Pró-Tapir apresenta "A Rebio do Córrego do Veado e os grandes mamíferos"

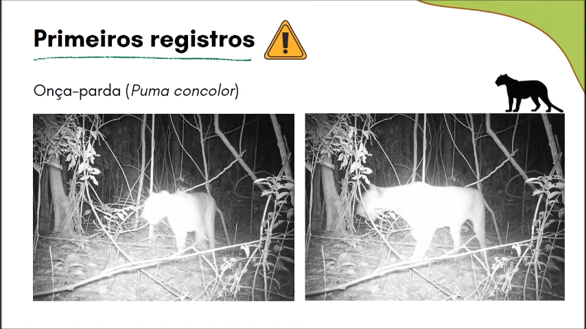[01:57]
Dentre esses mamíferos, destacamos o primeiro registro de onça parda, e também o veado,
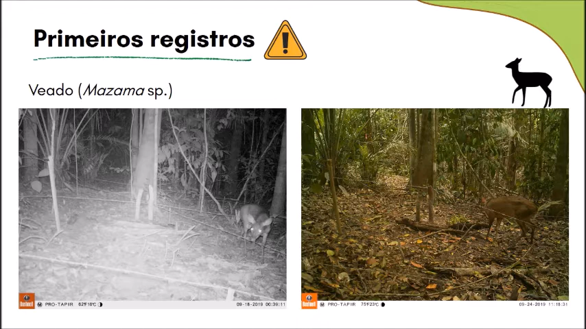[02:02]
que há décadas não era registrado no local e nem considerado no plano de manejo da reserva. Também foram registradas 5 espécies de mamíferos ameaçadas de extinção aqui no Espírito Santo.
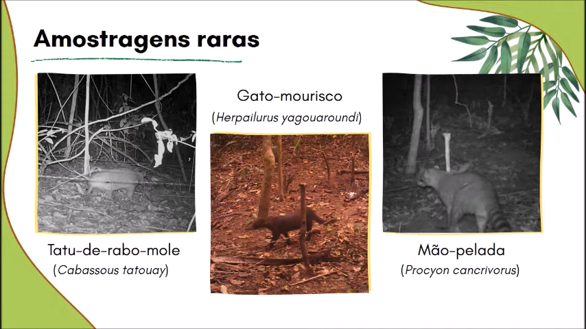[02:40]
Apesar de a RBCV ser uma unidade de conservação de proteção integral, obtivemos 47 registros de cachorro doméstico,
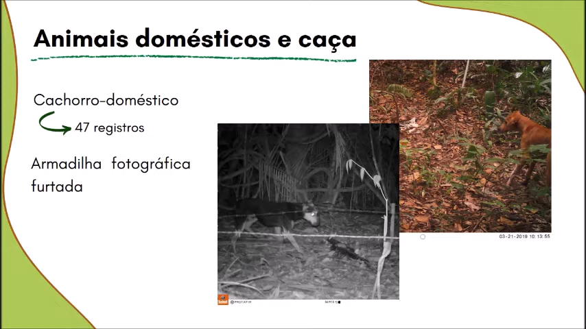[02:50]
tivemos uma armadilha fotográfica furtada e registro de dois caçadores.